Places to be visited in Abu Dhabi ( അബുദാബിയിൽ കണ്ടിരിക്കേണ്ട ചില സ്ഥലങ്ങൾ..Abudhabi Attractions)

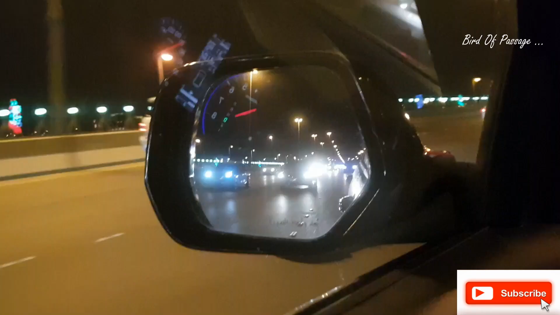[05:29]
അങ്ങനെ നമ്മൾ വൈകുന്നേരം ഏതാ റൂട്ടിലത് ഒരു മൂന്ന് ചക്രമുള്ളൊരു കാറ് ഒരു വ്യത്യസ്തമുള്ള ഒരു കാറാണ് കണ്ടത്.